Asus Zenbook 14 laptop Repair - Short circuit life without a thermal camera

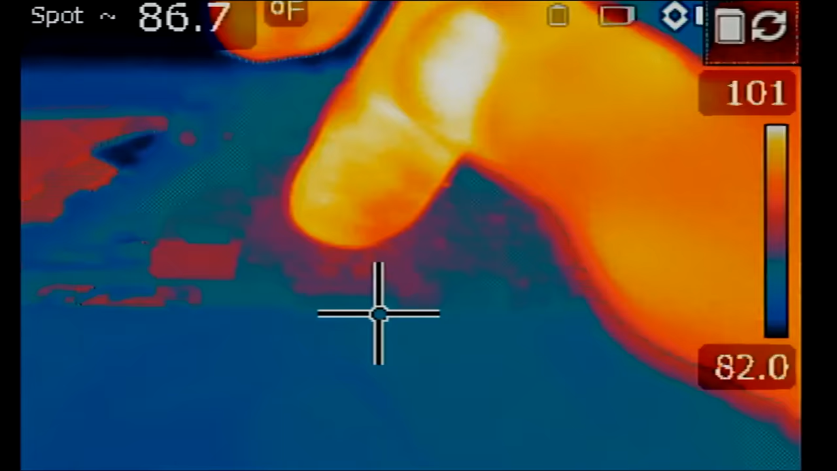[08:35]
On screen: spot 86.7°F
somewhere right here one more time
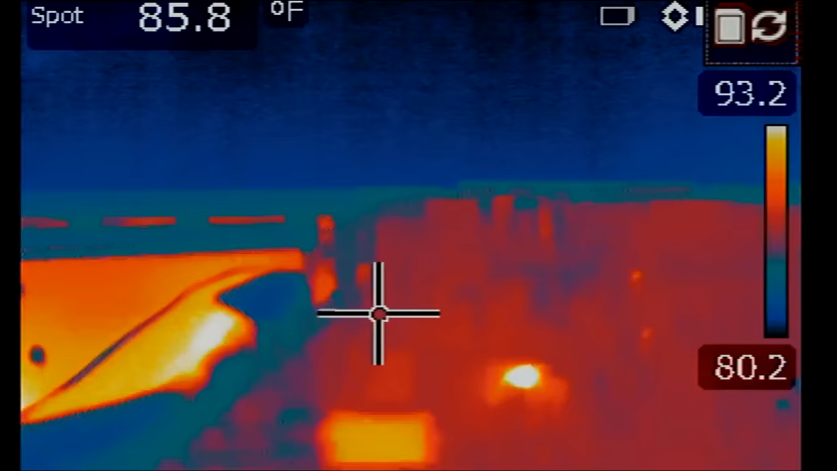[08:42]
On screen: spot 85.8°F
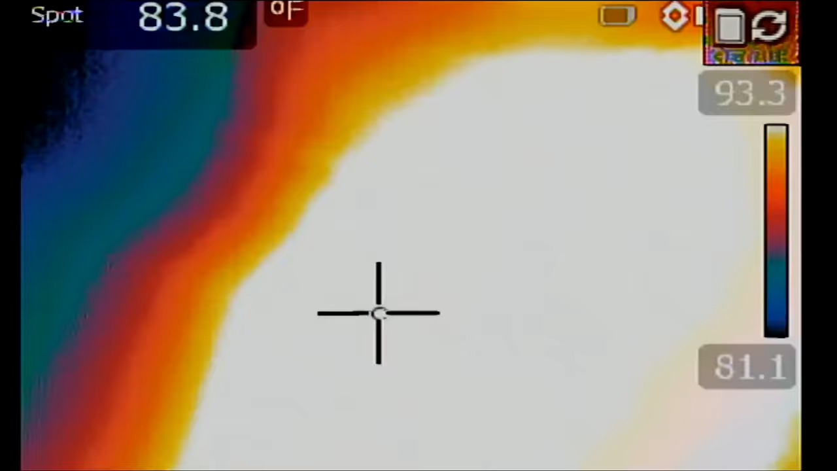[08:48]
On screen: spot 83.8°F, scale top 93.3°F, scale bottom 81.1°F
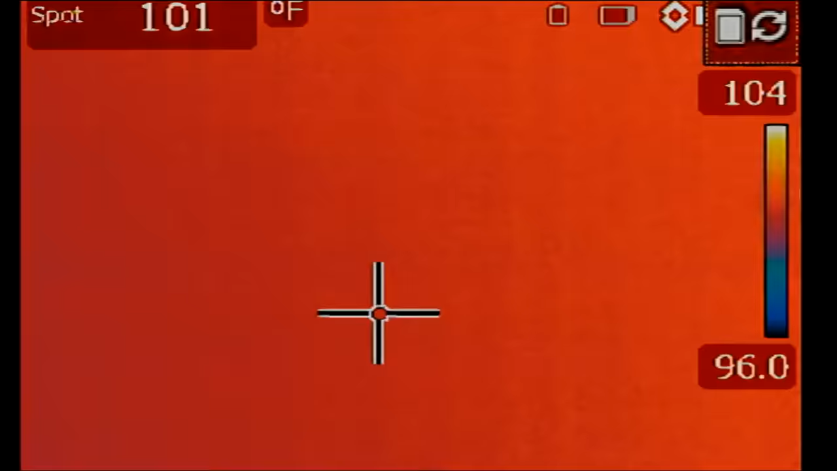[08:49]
On screen: spot 101°F, scale top 104°F, scale bottom 96.0°F
right there we got it so we're going to apply alcohol in this area and we're going to see where alcohol evaporates first and it's obvious